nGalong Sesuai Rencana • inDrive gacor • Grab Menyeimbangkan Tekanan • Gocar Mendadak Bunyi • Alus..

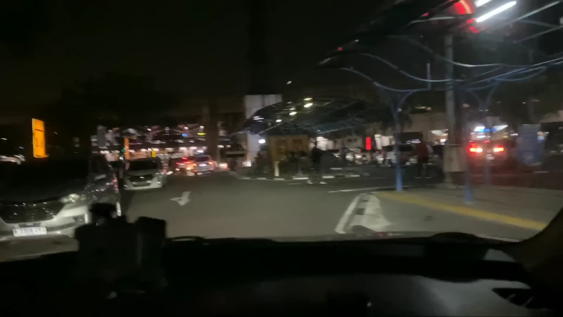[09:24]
Oke, kita dapat terminal 2 nih ya. Tuh, terminal 2 menuju Kampung Bali ya, daerah-daerah Tanah Abang.
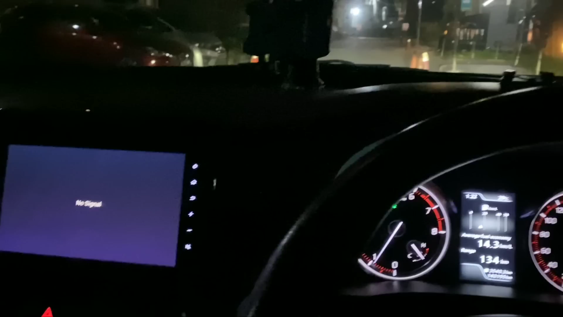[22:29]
Aman ini kalau dapat bandara. Kita muter balik dulu dah.
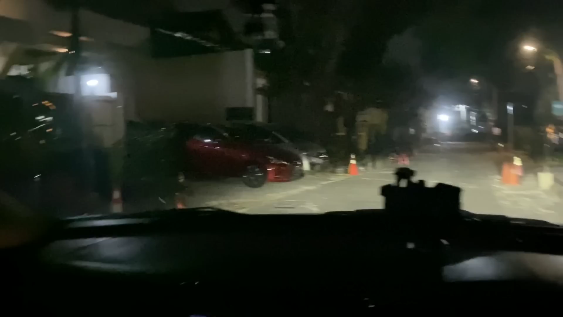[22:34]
Malam begitu, sepi juga ya hari Minggu ya. Kita nyari tengah, aduh salah, harusnya belok sana ya.
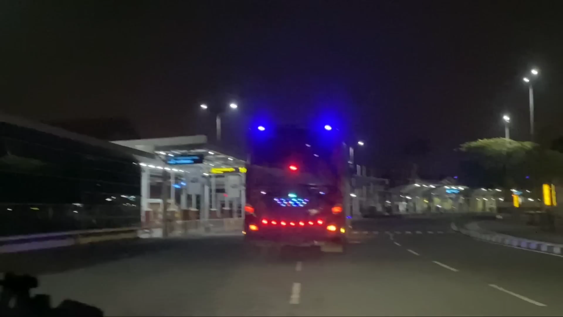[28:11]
Kita nyantai dulu lah. Jam 2.41. Ini terminal 1 nih tuh.
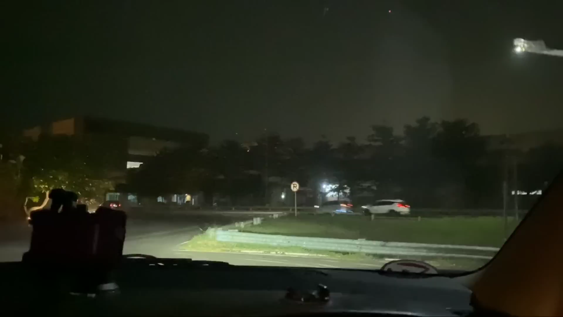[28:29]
Alus dah, kayaknya banyak anak-anak bawa pada kemarin nih. Ngumpet lah. Udah gak ada pesawat lagi.
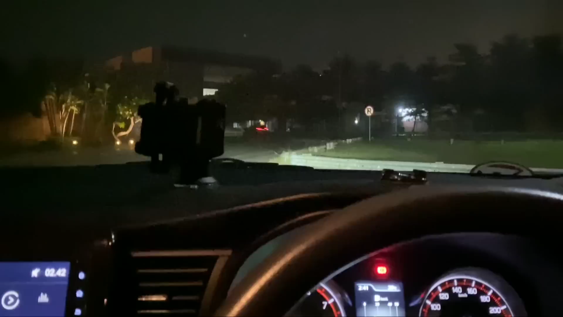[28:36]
Gak ada pesawat lagi. Gue kesini. Ih, terminal 2 nih.